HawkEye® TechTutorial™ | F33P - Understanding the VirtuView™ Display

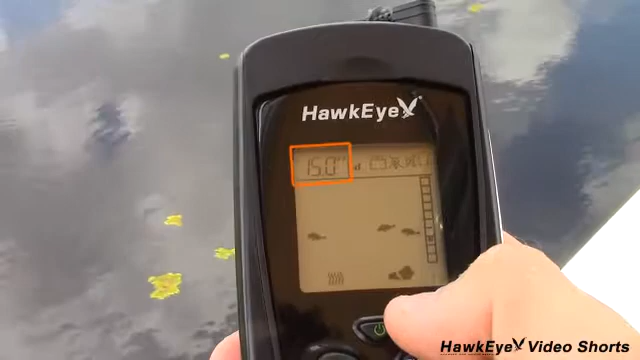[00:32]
If the depth does not appear, make sure you're using the unit between depths of 1.5 and 99.9 feet. Also make sure the transducer plug is properly attached.
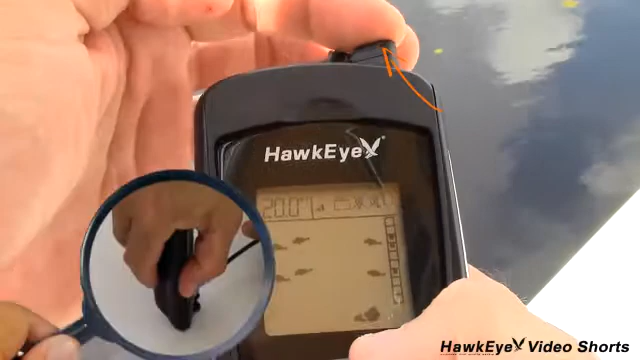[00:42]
Use the trick I showed you earlier to make sure the plug is properly seated and verify proper connection by listening for the ticking sound. When the fish are detected below the transducer, you'll notice the fish icons moving across the screen from right to left. This movement only indicates the presence of fish and in no way depicts the actual directional movement of the fish. If steady icons are present, like we have here, you can assume that there's either one fish stationary below the transducer or a school of fish are moving around within the sonar beam.
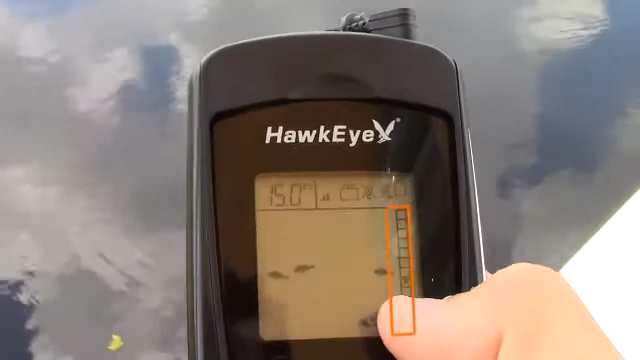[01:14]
On the right-hand side, there is a vertical grid of 10 boxes. When a fish is detected, the box specifying the depth will turn black. If you divide the box number by the depth displayed at the top left corner, you can determine the depth of the fish.
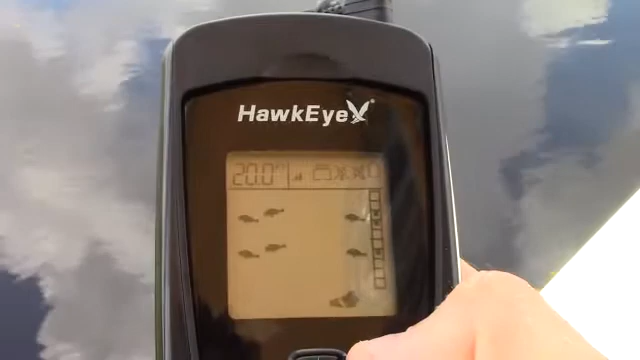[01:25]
For example, if you're fishing in 10 feet of water and the third box down turns black, the fish is 3 feet deep.
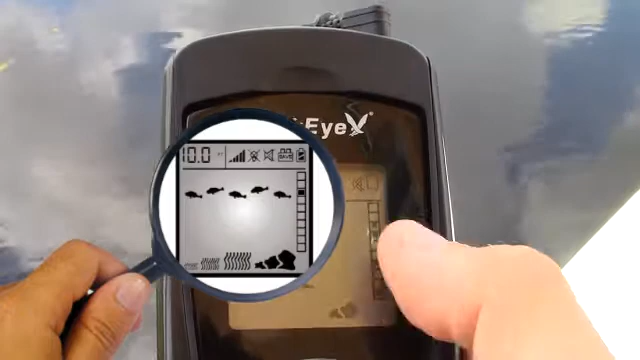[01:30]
At 50 feet, the third box would indicate the fish is at 15 feet and so on.
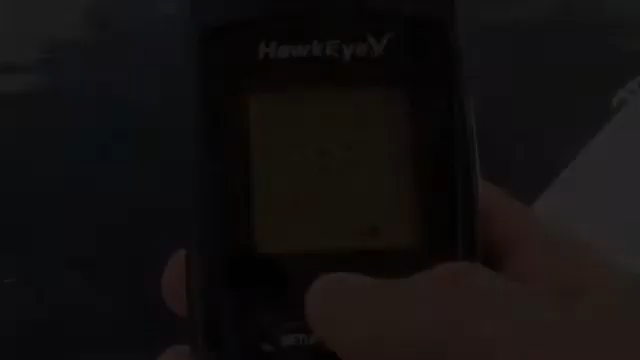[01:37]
The virtue view display on your fish finder depicts bottom structure with a series of rock indicators. No rock indicators identify a structureless bottom. This depicts a bottom that is most likely sandy or muddy with no debris or contour. A good habitat for some fish, but not very desirable for ambush feeders. One rock indicator identifies limited structure.
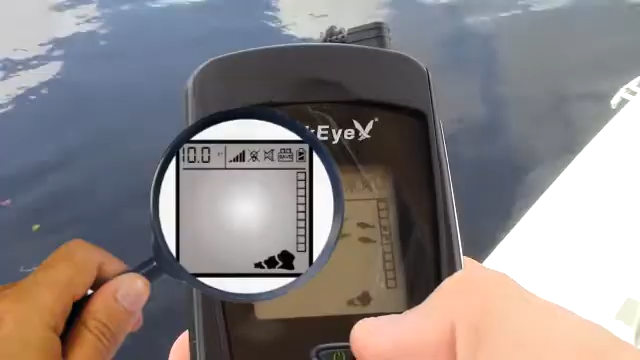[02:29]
The weed ID feature incorporated into the fish finder depicts the amount of weed at the bottom of the water body.